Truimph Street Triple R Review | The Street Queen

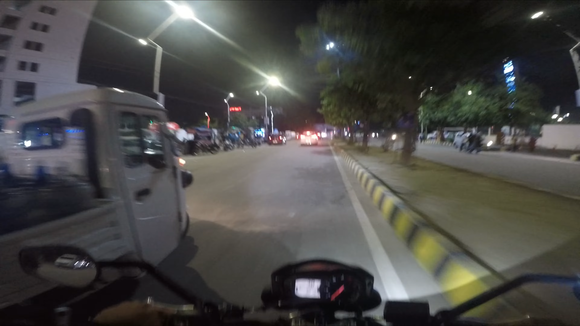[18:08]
ये गाड़ी पागल थी एकदम से मुड़ गई, वो तो मेरे पास टाइम थी कि जो रुक गई भाई,